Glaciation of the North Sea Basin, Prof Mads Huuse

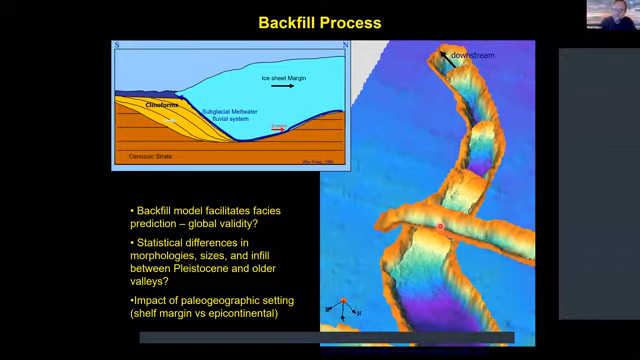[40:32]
valley that they all dip into the north broadly. And this feature here is a cross cutting valley formed later. So that led to the idea of this, and this was a recycled idea because Daniel Praig,